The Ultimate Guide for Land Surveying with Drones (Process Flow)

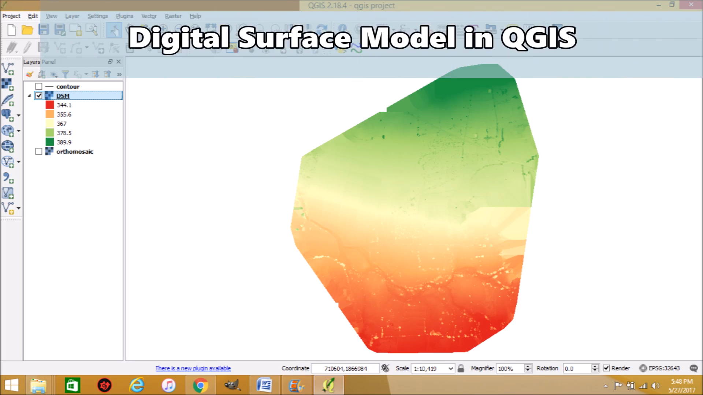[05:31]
could be seamlessly used by the clients. The DSM was visualized in QGIS. Contours were created and overlaid on the ortho mosaic.
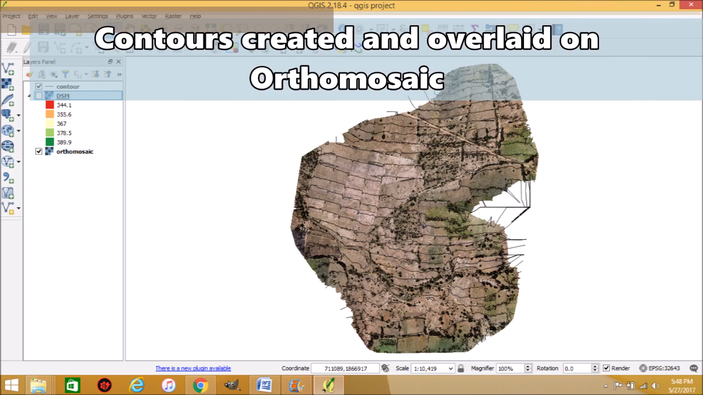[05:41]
Further, we generated 1 meter interval labeled contours and boundary drawings in AutoCAD.